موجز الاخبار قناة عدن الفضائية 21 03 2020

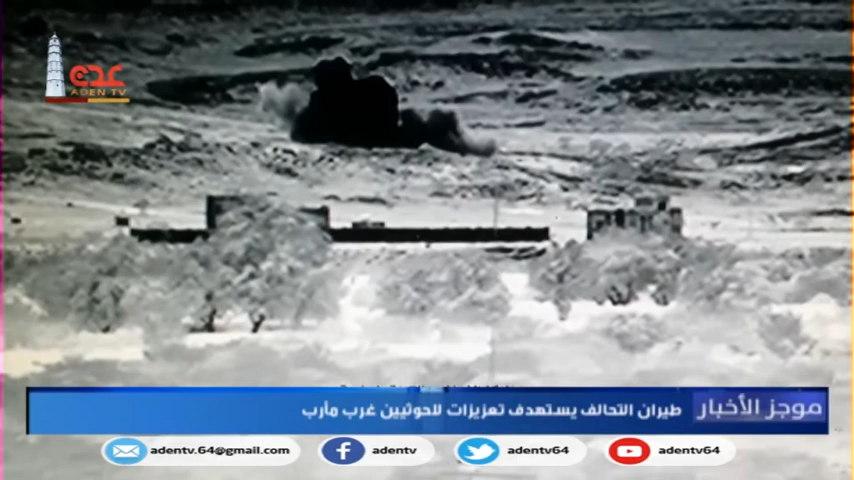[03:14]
بعدة غارات جوية مواقع وتعزات قتالية لمليشة الحوث المتمردة وضافت المصادر أن الغارات طالت أطقما وآليات عدة لميليشي الحوثي المتمرد كانت في طريقها
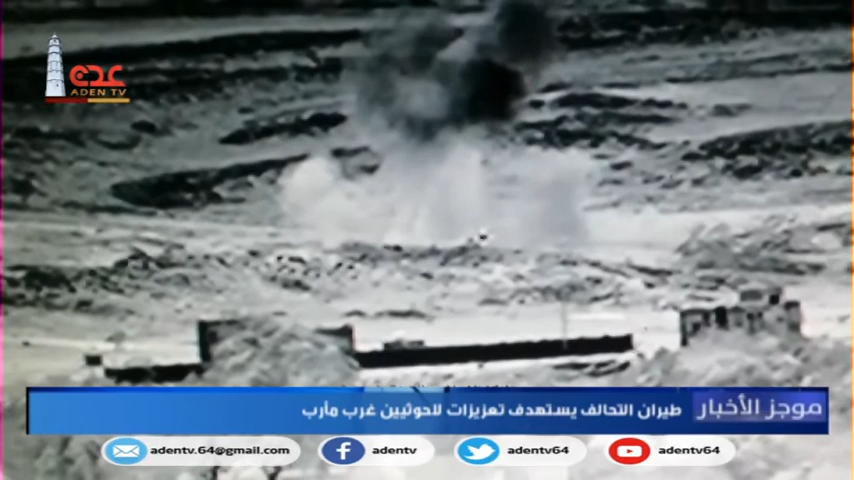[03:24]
إلى جبهة القتال بسروح وذكرت المصادر أن الغارات أسفرت عن مصرع وجرح عدد من عناصر ميليشيات الحوثي وتدمير أطقم وأسلحة تواصلت المواجهات العنيفة بين قوات الجيش الوطني من جهة وميليشي الحوثي المدعومة